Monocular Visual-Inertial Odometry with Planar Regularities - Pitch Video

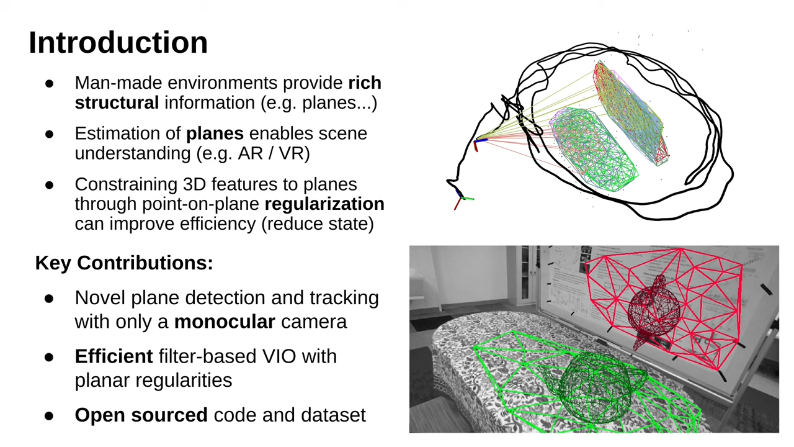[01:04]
As shown in the figures on the right, we have successfully recovered plane features and rendered a teapot on the plane as a VR demonstration. Additionally, we have open source of our code and new dataset to the public. In order to detect and track plane features, we first perform sparse point feature detection using FAST and KLT point feature tracking.
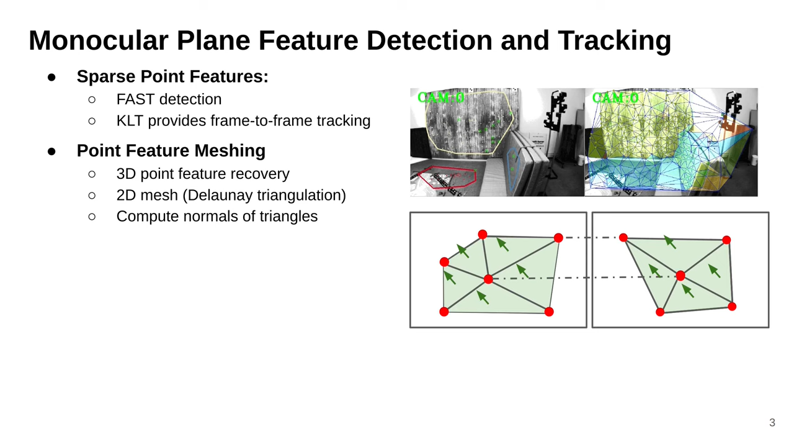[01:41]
In the top-right figure, we show an example of the Delaunay triangulation results, and we use colors to represent the value of the normal vectors. The ones share similar colors indicate they are on the same plane. Next, we calculate the normal of each vertex using the connected triangles and reject any invalid vertex to improve robustness. Using the vertex normals, we can more precisely classify each individual points to a plane. Finally, we compare the vertex normals with their neighborhoods to determine if the two points are on the same plane. We also leverage various techniques to robustify this process.
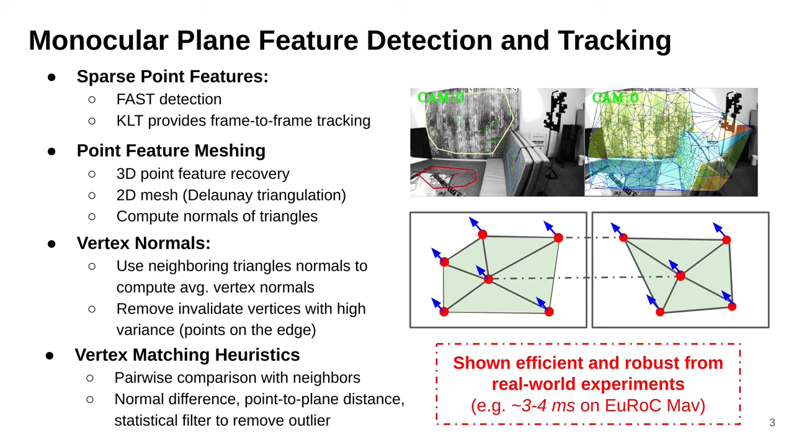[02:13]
Our plane feature detection and tracking algorithm has efficient, accurate, and robust performance. It takes only 3 to 4 million seconds on the YorakMov dataset. Now let's introduce the plane irregularities.